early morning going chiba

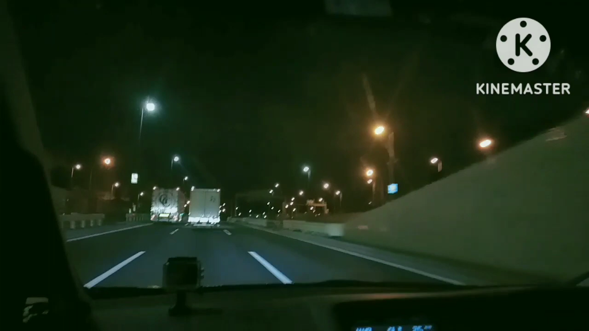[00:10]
guys, good morning. Going to Chiba, Narita. Ganito ang daan paggabi. Ilaw lang ang makikita niyo.